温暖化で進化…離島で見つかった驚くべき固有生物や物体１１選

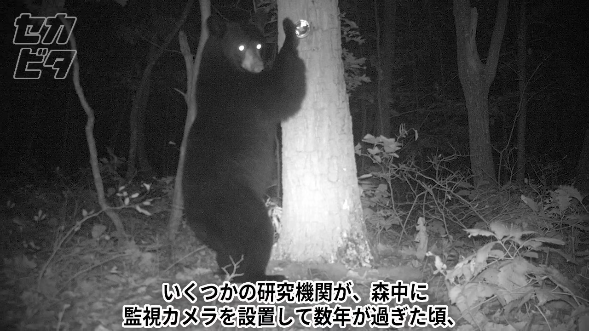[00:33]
数年が過ぎた頃、ある日数匹の巨大ネズミがカメラの前に現れ、
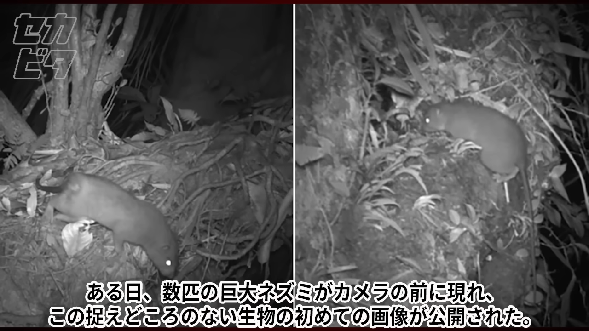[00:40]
この捉えどころのない生物の初めての画像が公開された。
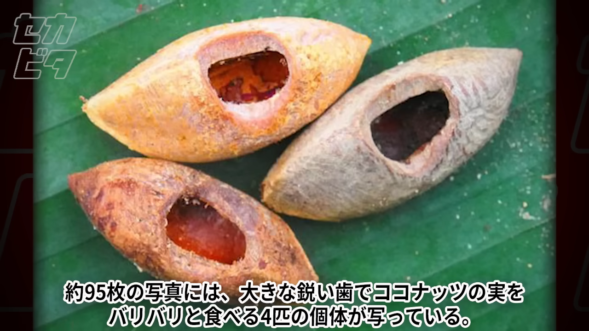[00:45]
約95枚の写真には、
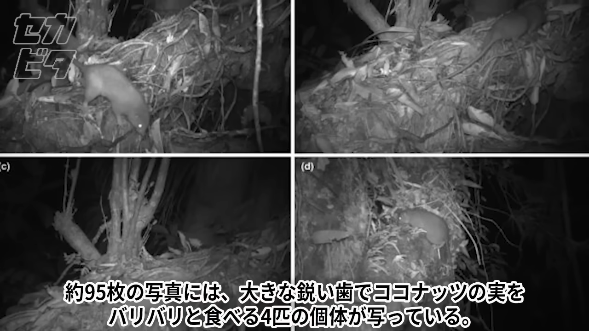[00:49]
大きな鋭い歯でココナッツの実をバリバリと食べる4匹の個体が写っている。